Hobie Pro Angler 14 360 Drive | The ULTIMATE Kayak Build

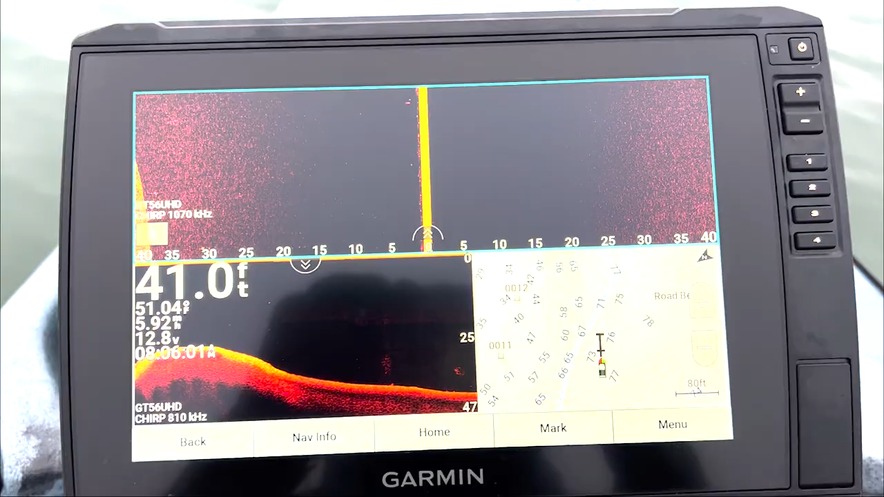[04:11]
On screen: depth 41.0 ft, water 51.04°F
For my graph, I'm running a 106, so a 10 inch, 106 SV Ultra by Garmin.